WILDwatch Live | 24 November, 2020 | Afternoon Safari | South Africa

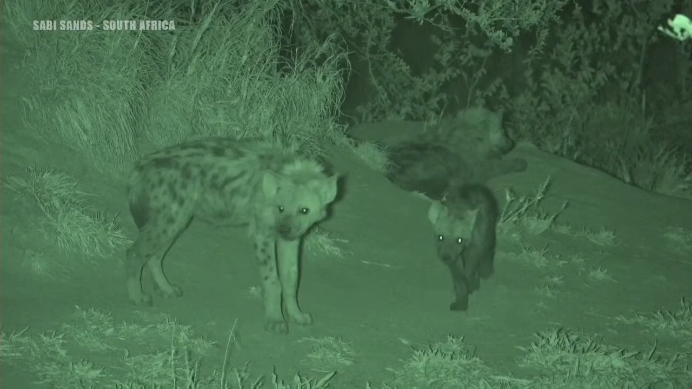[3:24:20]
I think this is Corky's daughter, and we can actually get such a wonderful look at the spot pattern with the infrared light in Ngwazi and Shimbulu. We don't have any artificial lights on, and sadly there's no adults.
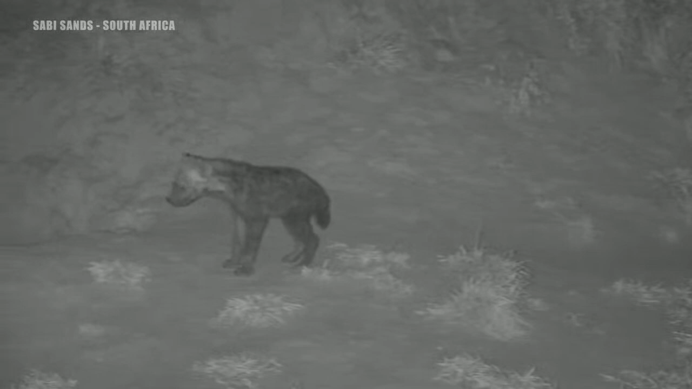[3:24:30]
So we're going to give you another look for about 20 more seconds, because we've just arrived. Oh, what's that wonderful impala horn? I wonder where that came from.
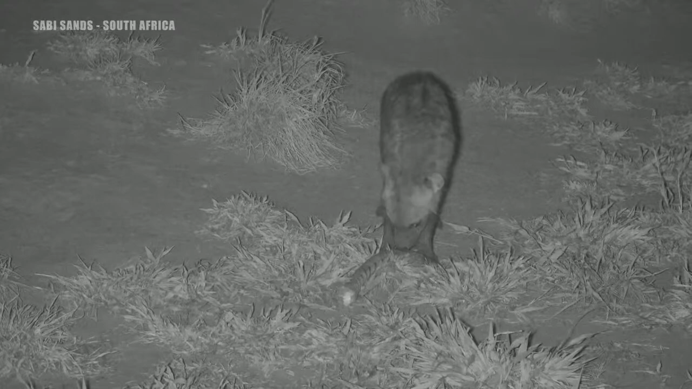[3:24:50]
So yes, unfortunately, as you know, we don't stay here without any adults, and I think they're just outside today and waiting for them.
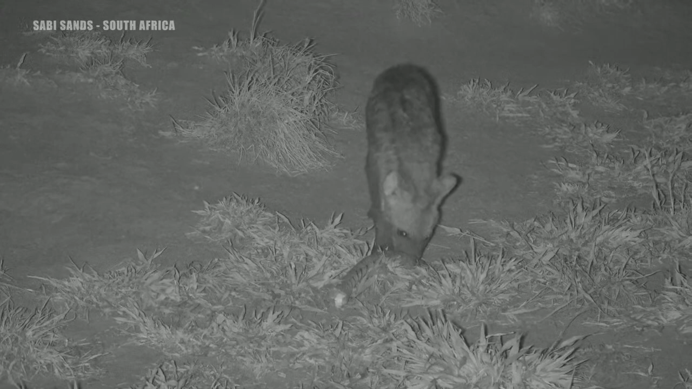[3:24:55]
It's cool enough now, it's dark enough. The sun's almost gone down, and just like Tandy, the hyenas are nocturnal. So bye, everyone. It was so lovely to see you. No, don't come close to the car. Nope. We are leaving. I am sorry. Bye. Breaks my heart every time. But that is us leaving now, and hopefully tomorrow this den will be active.